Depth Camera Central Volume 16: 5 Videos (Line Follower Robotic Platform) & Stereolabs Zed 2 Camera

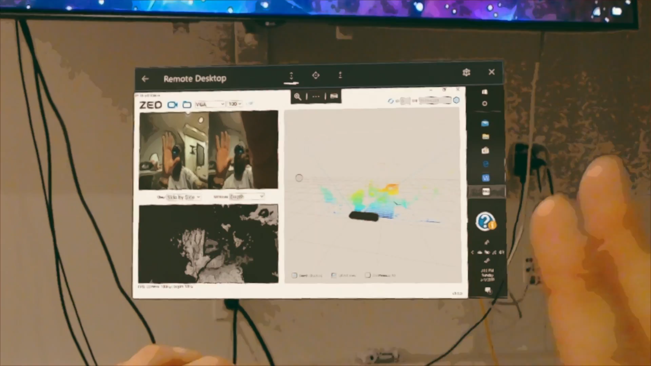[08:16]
So, you know, whereas beforehand for object detection, we had to write separate programs, separate applications.
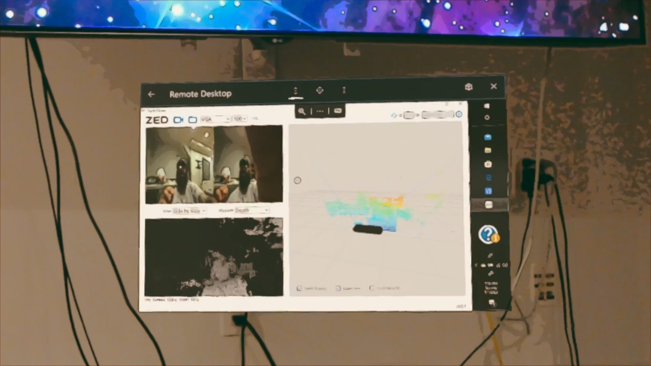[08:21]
Now it's integrated into this platform. So if we want to do object detection with people, you know, in vehicles, and we want to have detection outputs with bounding boxes in 2D and 3D with location,
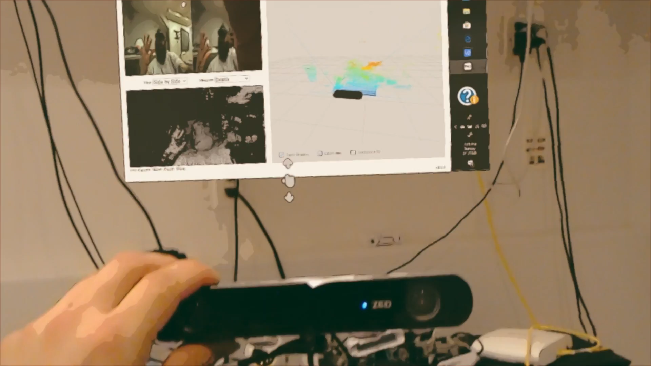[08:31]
speed, unique ID and segmentation mass for each individual camera, we can utilize that now.
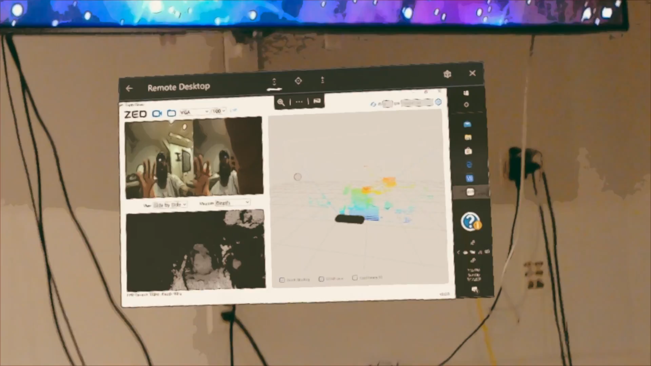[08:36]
We can actually integrate that right out of the box, which is just incredible.
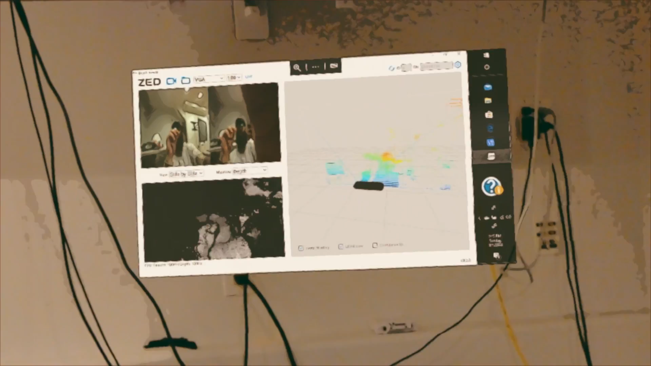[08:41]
And they have skeletal tracking, you know, just like the Microsoft Azure Connect and many of the others, you know, out there on the market right now.
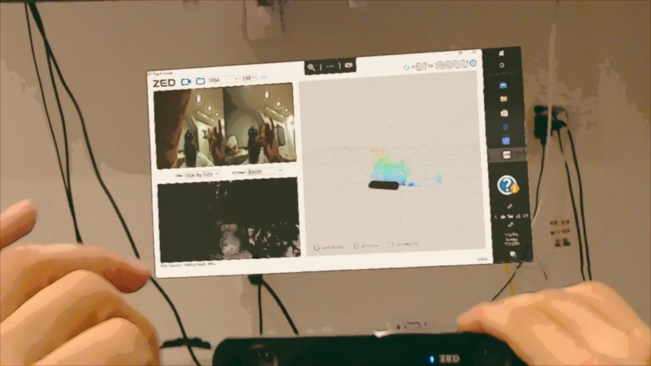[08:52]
This particular product by itself is one of the most exciting robotic computer vision
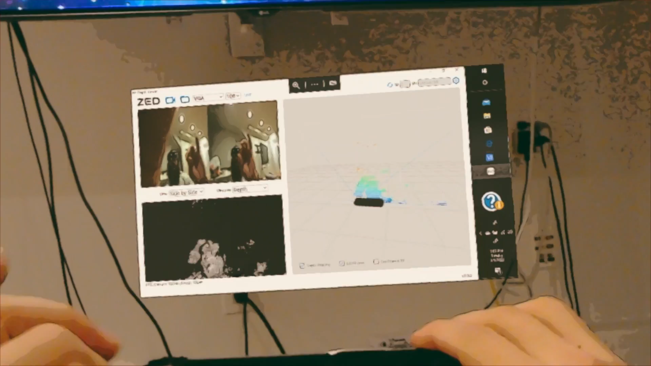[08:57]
application products that I've seen in many, many years. And I highly recommend to go out and get it. Number one, think about it this way. This binocular disparity stereo visual based odometry system,
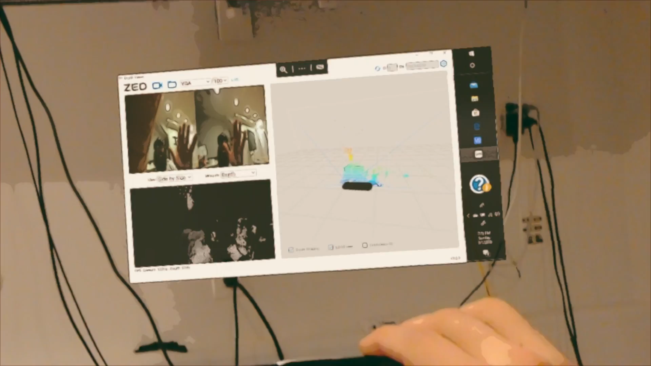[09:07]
which is able to calculate depth up to this ultra mode up to 40 meters, right?